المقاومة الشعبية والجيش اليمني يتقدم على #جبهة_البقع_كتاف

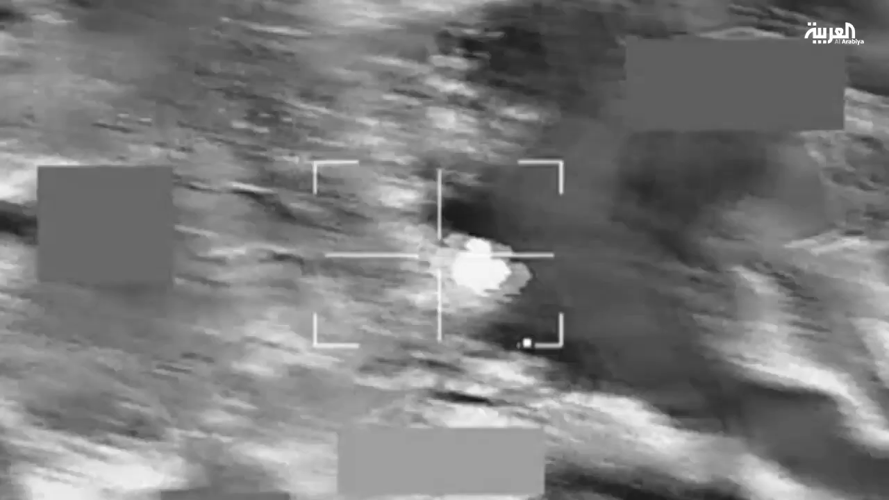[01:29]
قصفت مخزن صواريخ ومركز قيادة وتعزيزات
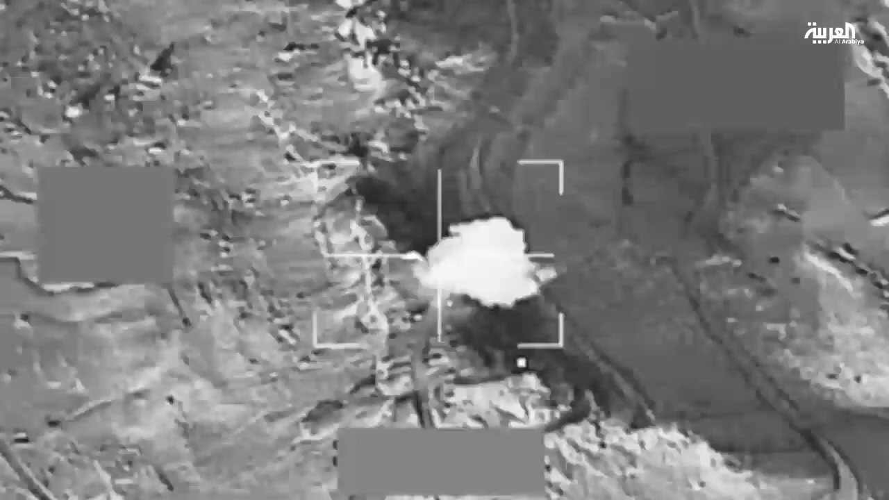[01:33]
لميليشيا الحوثي
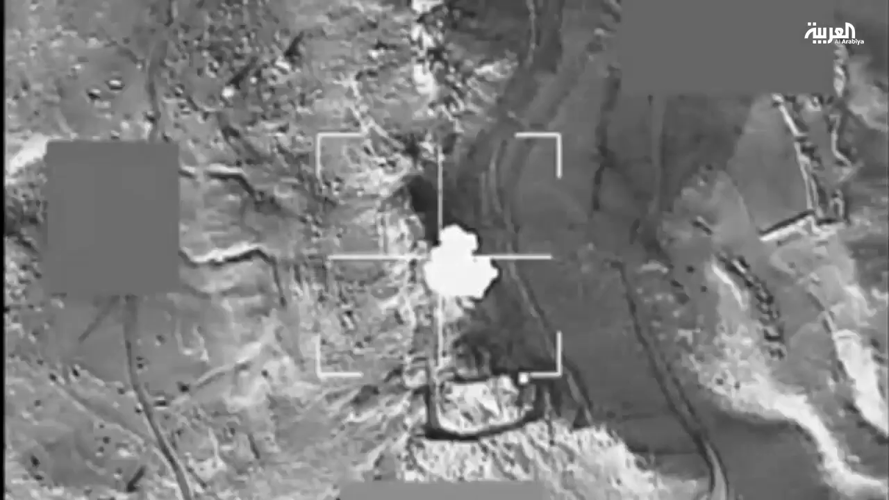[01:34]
وصالحة كما استهدفت مواقع للميليشيات في منطقة آل مسعود بمديرية سحار ومنطقة